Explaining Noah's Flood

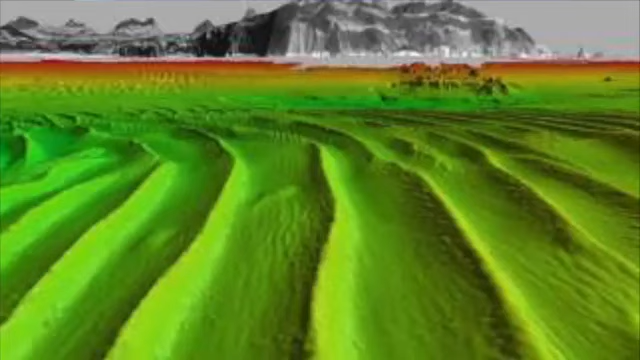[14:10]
Large sand dunes had been formed by the tsunami in the seabed.
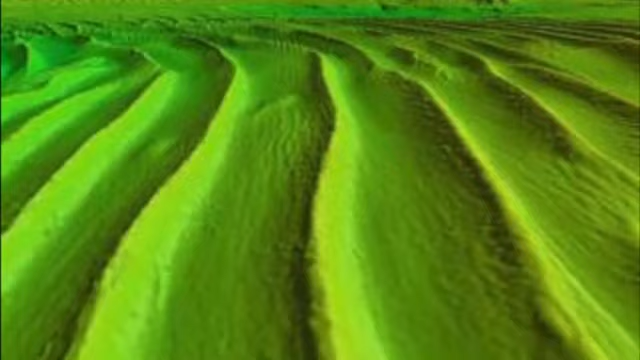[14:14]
The dunes were typically 6 feet high, 20 meters long, in water 15 meters deep.